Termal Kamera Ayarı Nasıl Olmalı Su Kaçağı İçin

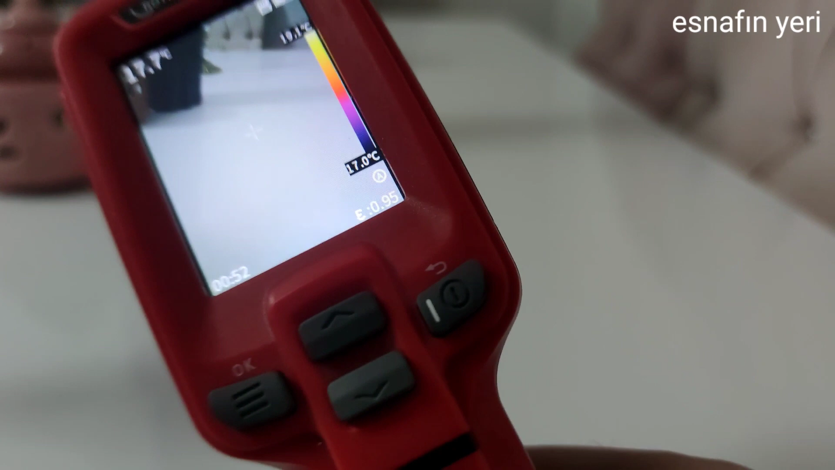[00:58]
Görüldüğü üzere elimizde Roskan 3000 termal kamerayı mevcut.
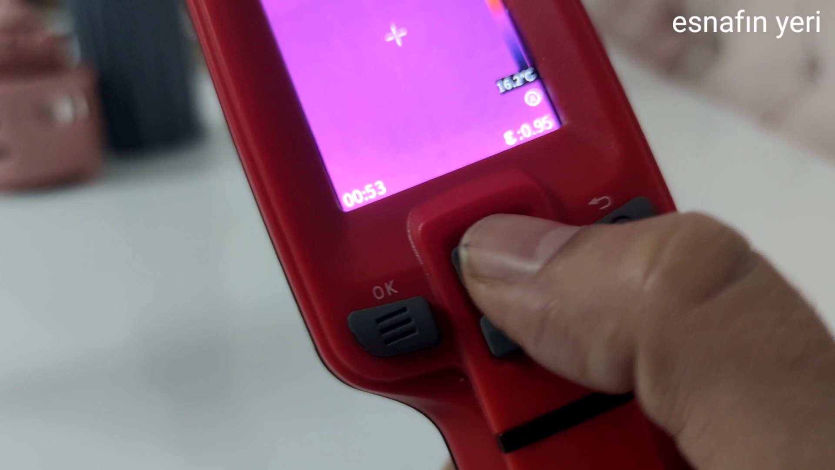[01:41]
Burada görüldüğü üzere mor bir palet kullanılmış.
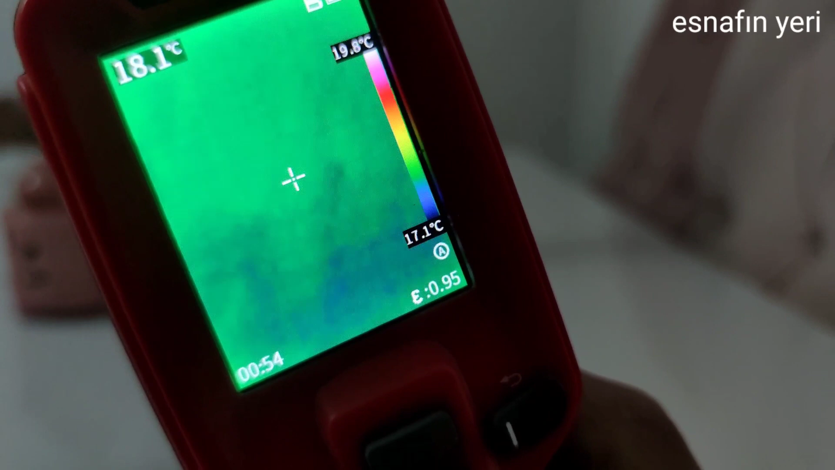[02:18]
On screen: spot 18.1°C, scale top 19.8°C, scale bottom 17.1°C
Buradan biraz daha değiştirdik. Ben şu modu kullanıyorum.
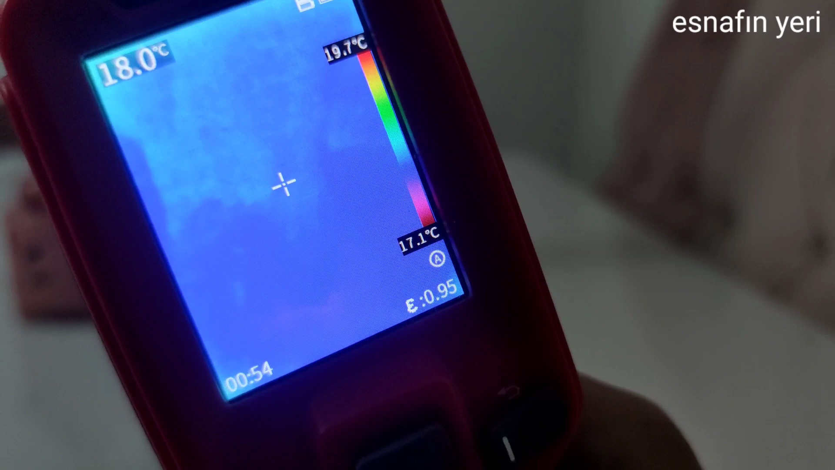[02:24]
On screen: spot 18.0°C, scale top 19.7°C, scale bottom 17.1°C
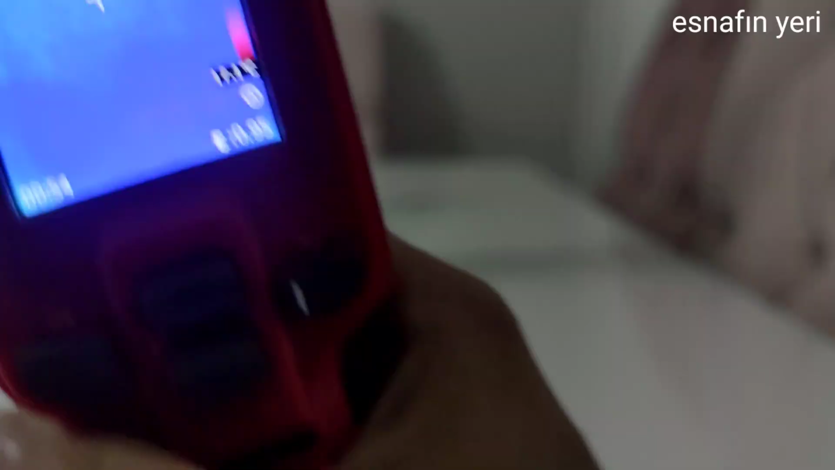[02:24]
Şöyle göstereyim. Şu anda evet.
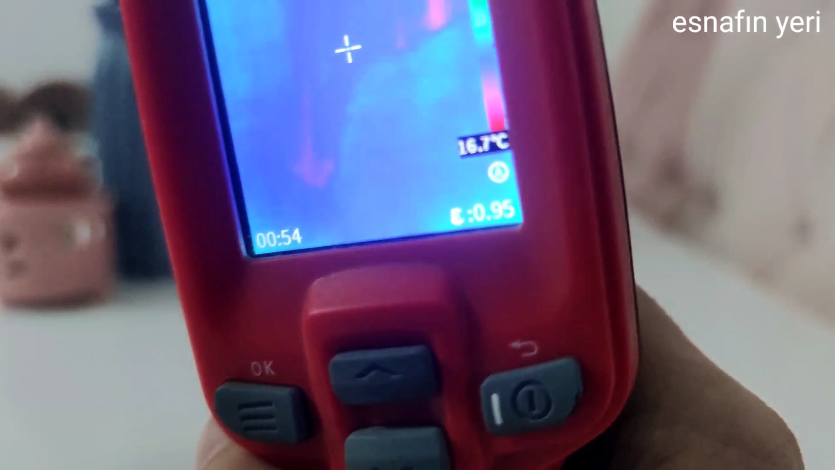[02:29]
Kameradan kullandığım için detay görüntüsü biraz az oluyor.
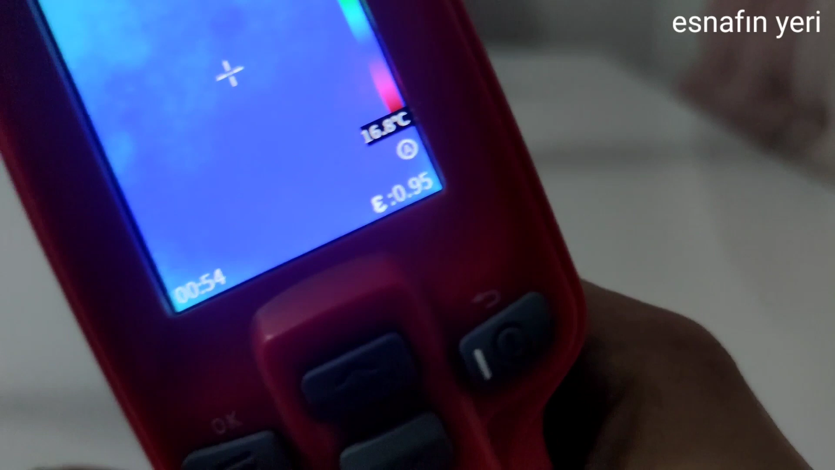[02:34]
Dediğim gibi ben bu şekilde kullanıyorum.
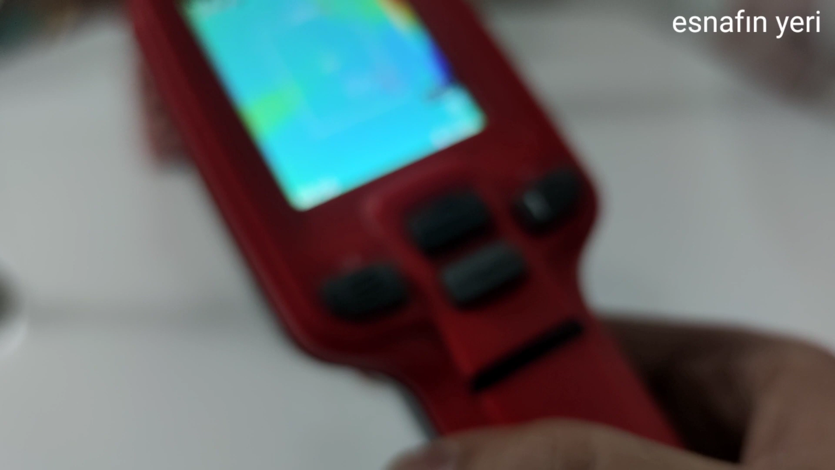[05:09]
Yaklaşık 5-10 dakika sıcak suyu, soğuk suyu birlikte hangi bölgede arıyorsanız kaçağı. Lavabo atıyorum. Çamaşır musluğu. Gerekirse makineyi çalıştırın. Gömle rezervuarın musluğunu açıktır zaten. Sifonu çekin. Bir sirkülasyon olsun.
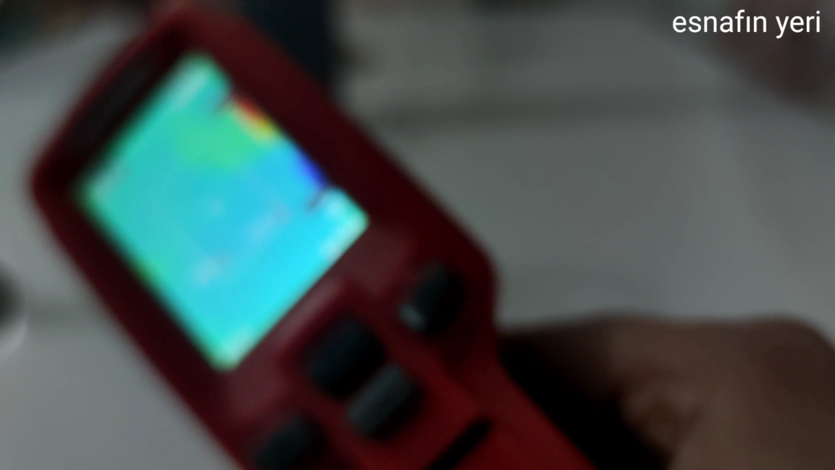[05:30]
İçinden kaçağı bulacağınız bölgede orada bir hareketlilik olsun. Ondan sonra termal kamarayı vurun. Bakın. Elim atıyorum sıcak. Elim sıcak olduğu için kaça çıktı? 30 dereceye çıktı. Yani sıcak su borusundan şüpheleniyorsanız nokta atışı bulmanız için mesela bir püf noktası diyelim.
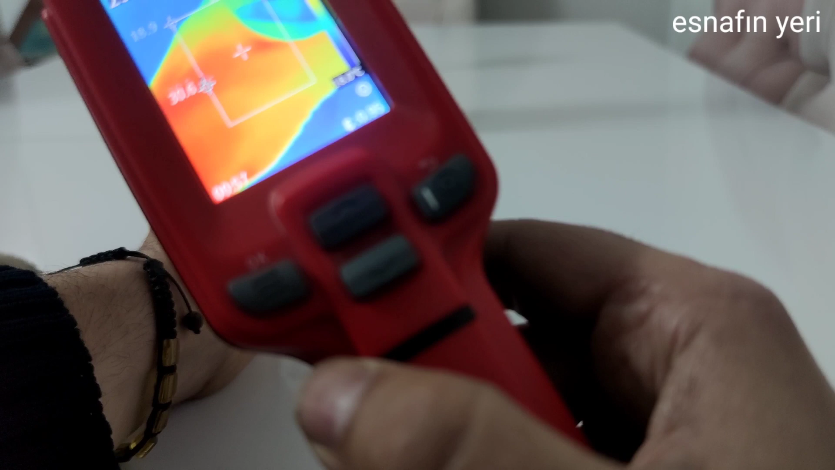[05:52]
Zemine yakın. Hiçbir yerde bir belirti yok. Ama mesela elimi böyle koydum.
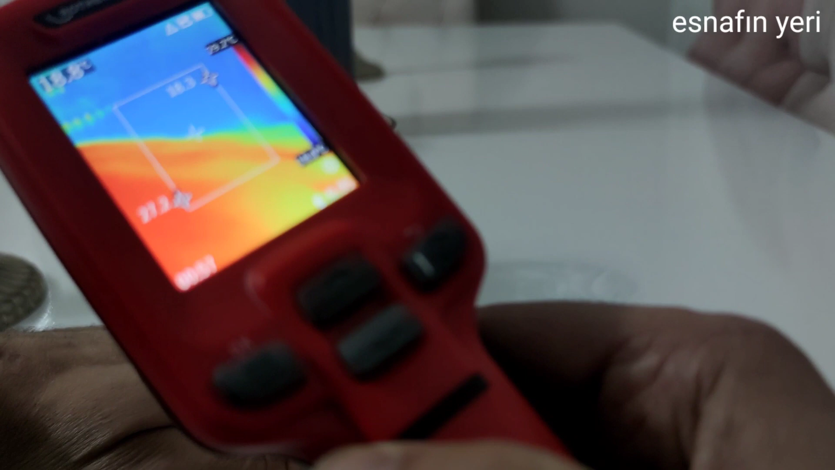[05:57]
Şöyle ufacık bir yerde şöyle nokta gibi bir şey kabarmış. Orayı iyi bir dinleyin.
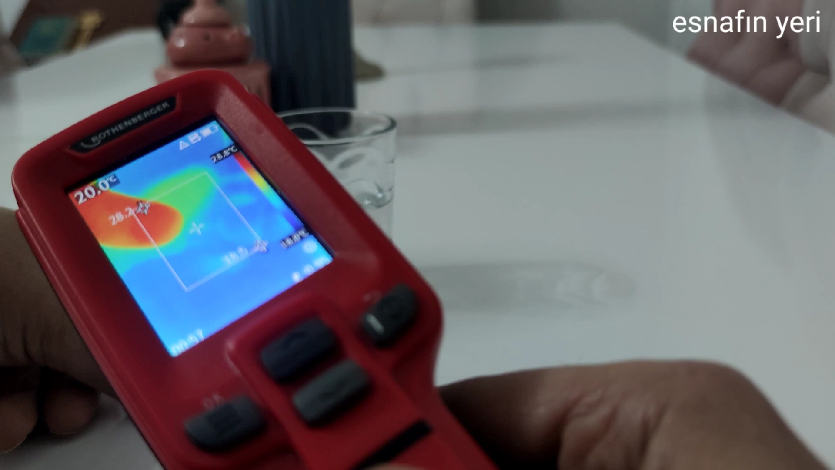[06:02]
On screen: spot 20.0°C
Bakın. Mesela burası. Burada bir farklılık var masanın üzerinde. Sıcaklık var. Sıcak su borusunda da bu palette kullandığınızda böyle pembemsi,
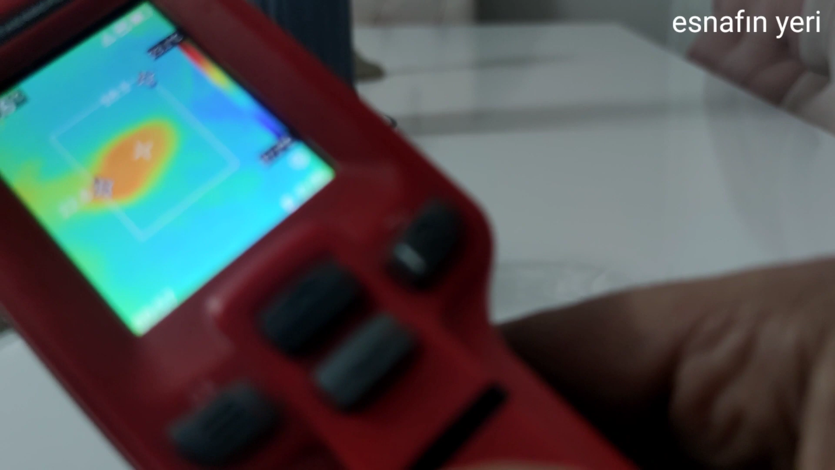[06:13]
turuncumsu bir renk çıkacaktır. Ama soğuk suya bakın vurduğumda ısı kaybı oluyor. 17 derece. O da elimi vurduğum için normalde daha da soğuk. Üstüne elim daha çok değdiği için 22 derece. Yani soğukla sıcağı ayırt etmeniz için öncelikle termal kameranızı iyi bir tanımanız gerekir.
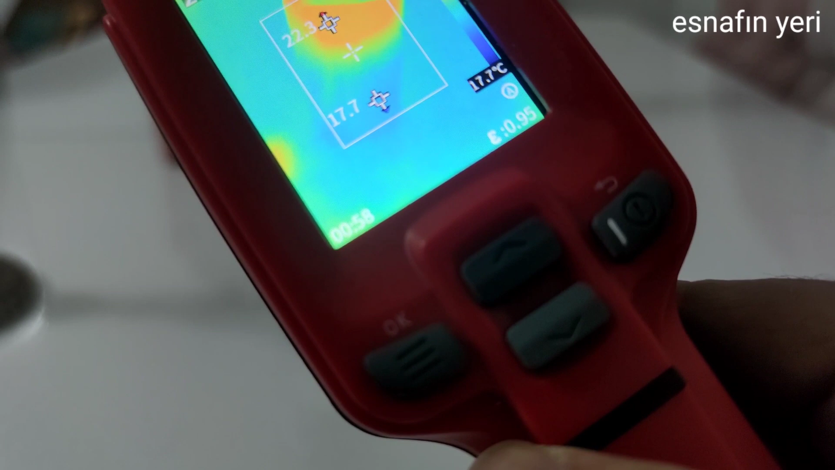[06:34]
Soğuk suda ısı ister istemez derece olarak düşük olur. Sıcak suda ister istemez yüksek olur. Isıya oranla daha mantıkla bulabilirsiniz. Bu da deneme yanılma yönüyle kaçak bulmada size fayda sağlayacaktır.
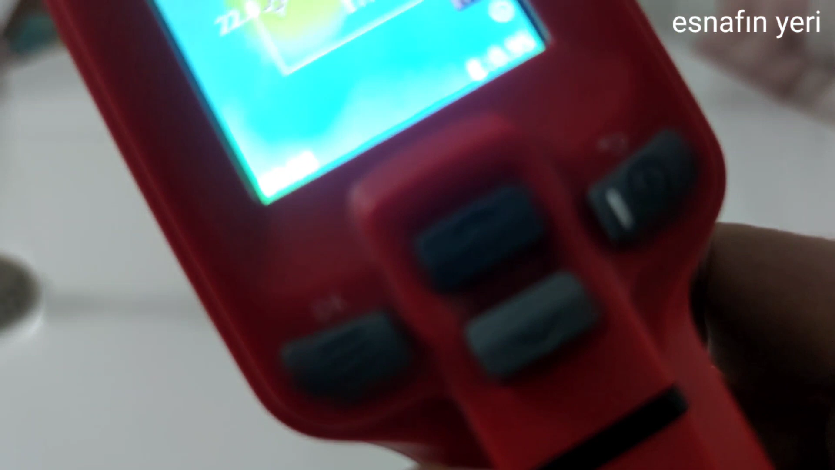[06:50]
Ben bu paleti kullanıyorum dediğim gibi abi ben boruyu göremiyorum
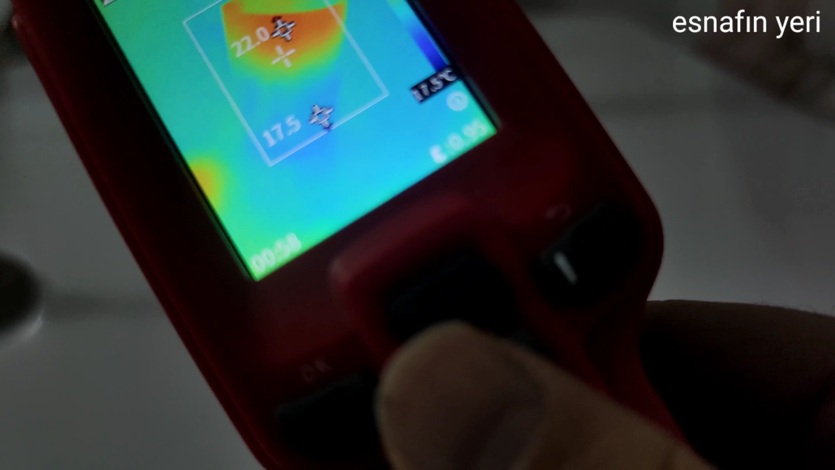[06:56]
suyu 10 dakika açtım neden göstermiyor derseniz boru atıyorum 5 santim derinden geçen yerler var 10 santim geçen yerler var. Derinlerde termal kamerası dediğim gibi işlev görmez.
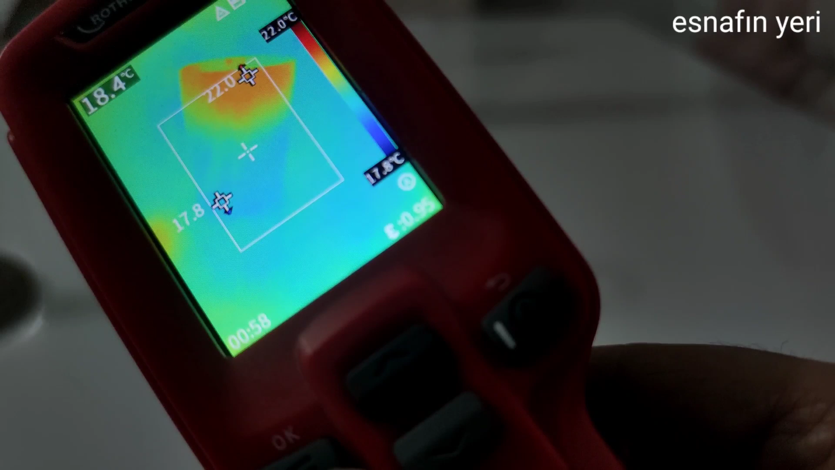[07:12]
On screen: spot 18.4°C, scale top 22.0°C
Yani termal kameranın da bir görüş mesafesi var. Kendisi ısıya duyarlı. Asgari düzeyde kullanılan termal kameralar daha profesyonel olup
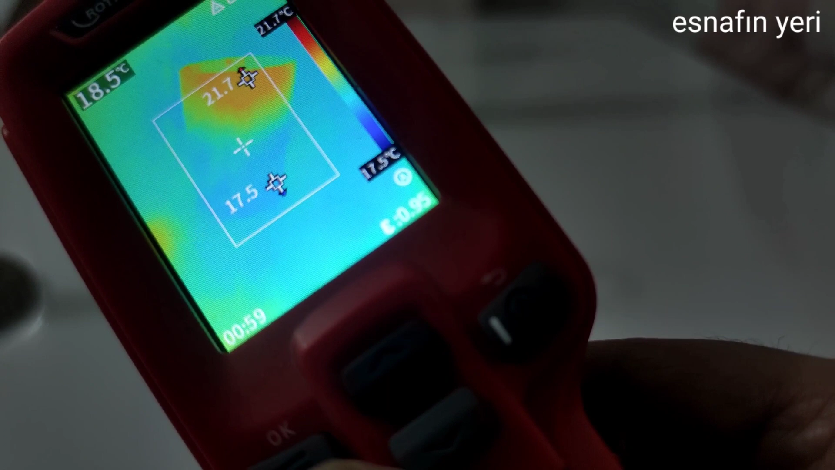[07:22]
On screen: spot 18.5°C, scale top 21.7°C, scale bottom 17.5°C
tabii ki bunun arasında dağlar kadar fark var. Detaylar olacaktır mutlaka sormak istediğiniz.